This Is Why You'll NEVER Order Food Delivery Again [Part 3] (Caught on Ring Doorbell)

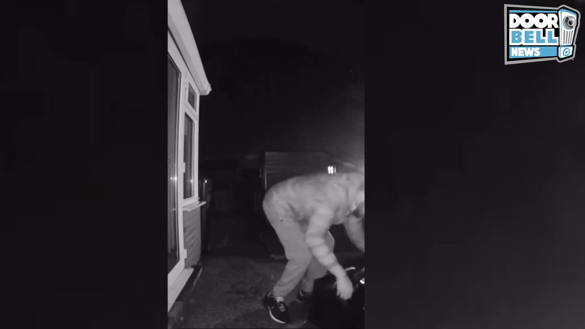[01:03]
This homeowner was totally disgusted after this and reported this.
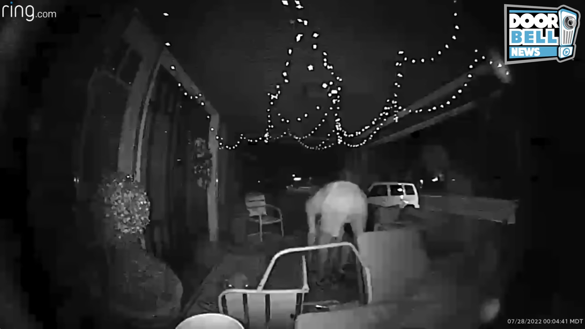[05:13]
Come on. Salt Lake City, Utah. Another porch pirate gets caught in the act by a homeowner who doesn't know when to take down her Christmas decorations. Get out! Get out! Get out! Get out of the house! Get out here right now!
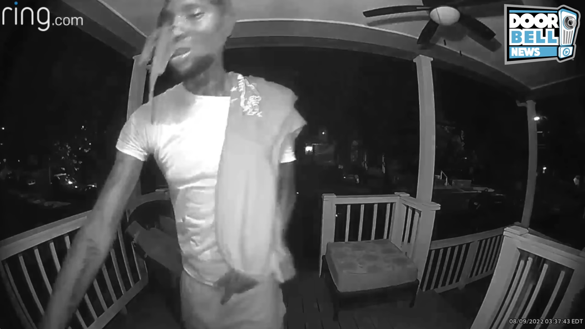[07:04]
You gotta keep your doors locked. This is why you gotta keep your doors locked. Part 3 coming soon. This guy, he has like a do-rag tied over his face. I don't know whether he thinks he looks cool, but he looks crazy.
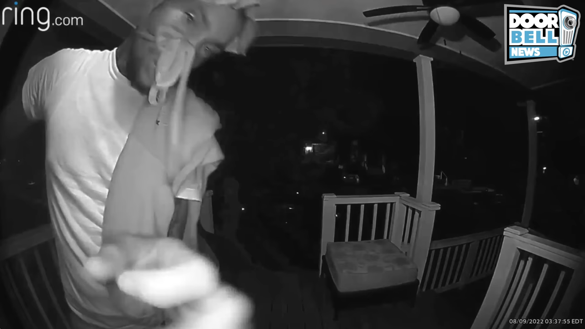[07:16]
He looks absolutely insane. He looks like a tweaker to me, and he needs to get lost.
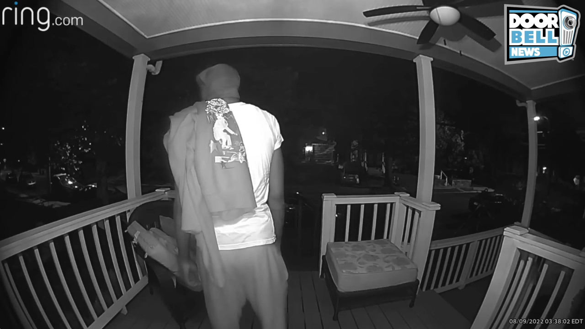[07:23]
It's like 3 in the morning, and you're outside of my house with a do-rag on tied backwards. You need to get lost.
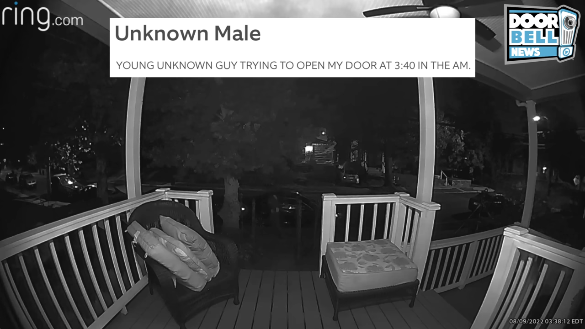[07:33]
Los Angeles, California. This guy comes up with a screwdriver and just goes crazy on the mailbox.